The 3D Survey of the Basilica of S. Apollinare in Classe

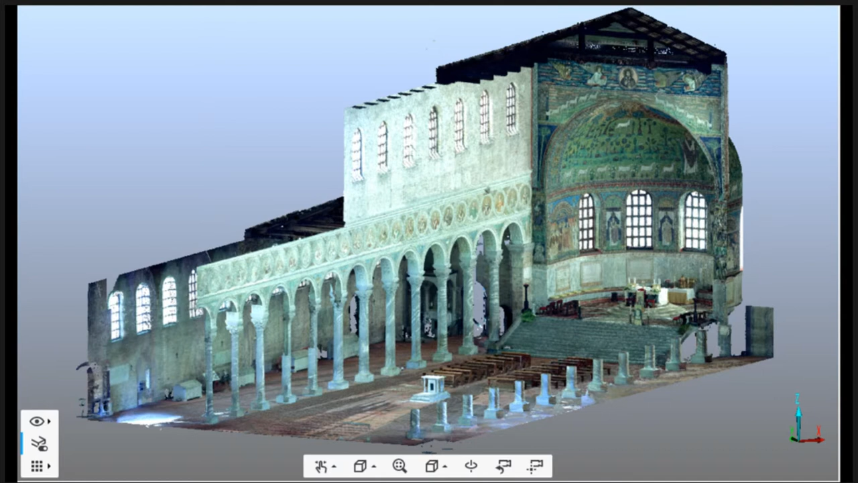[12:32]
uh, during the Ostrogothic kingdom, not during the Byzantine time. And it was consecrated, uh, many years later, many years later, like almost 14 years later, during the, after the Byzantine conqueror. And so, um, um, it is described quite often like a Byzantine monument, but it's something more complex.
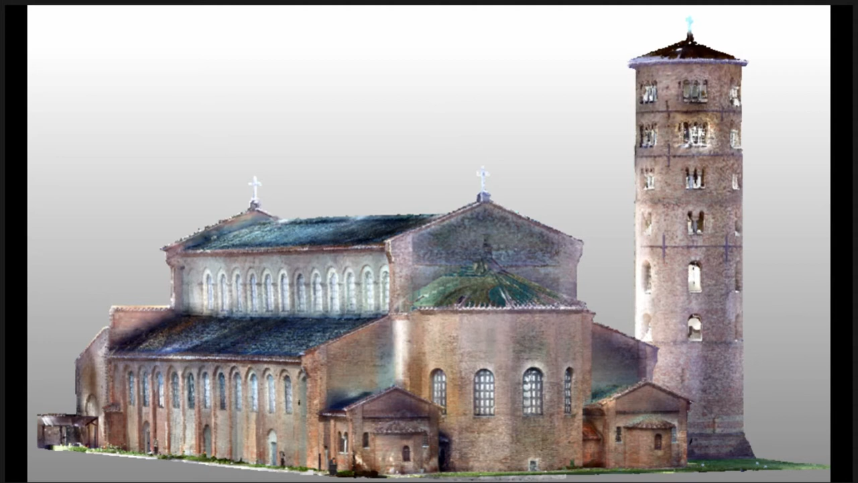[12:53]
Um, so this is the, the external. And what we did basically was to obtain a complete survey. So we, we, we, uh, we gathered 265 scans, uh, of the interior or the exterior.
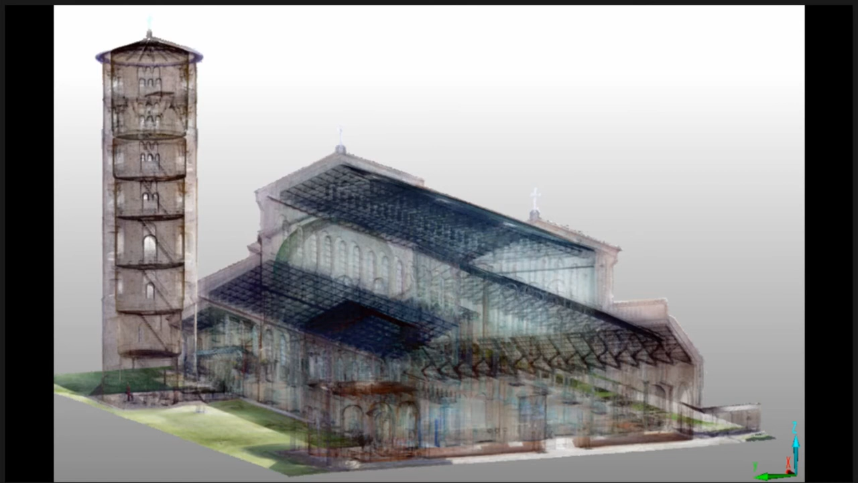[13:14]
So a rough scan of the bell tower. And, um, this is the mosaic of the, of the alps.
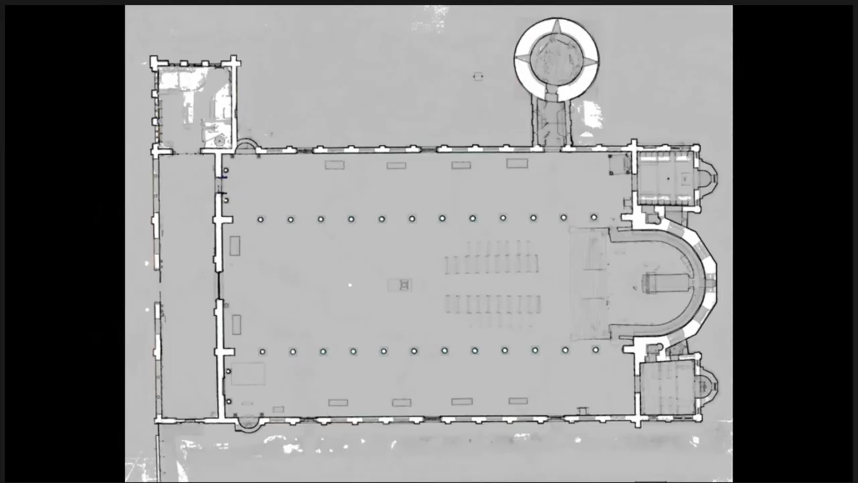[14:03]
There are mosaics and, uh, we have a plan.